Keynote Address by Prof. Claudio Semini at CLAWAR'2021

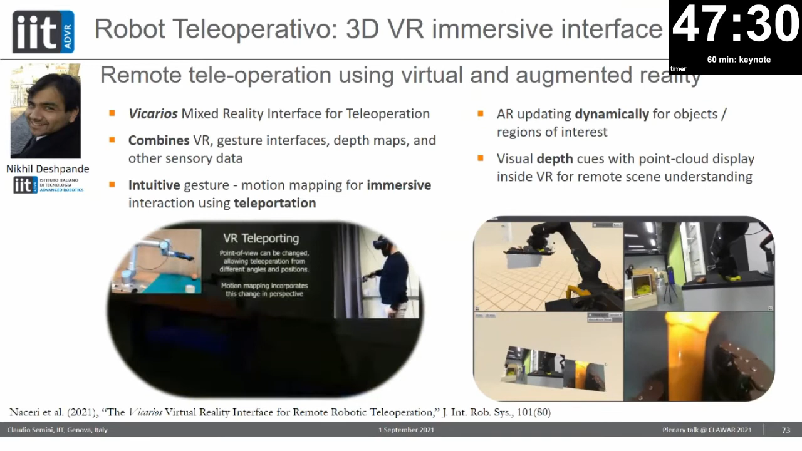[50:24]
And on the right, we see different camera views. Here is a video of the end of last year when we had a demo.